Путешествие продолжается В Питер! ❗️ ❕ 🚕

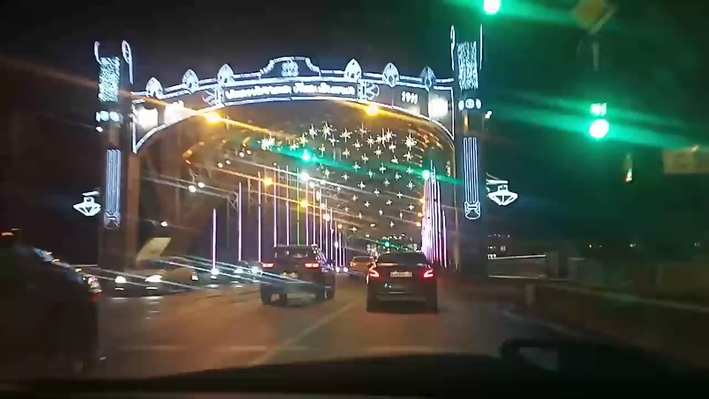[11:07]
А так это мост А я не пойму Что такое красивое Видишь там у него есть Субтитры Пошло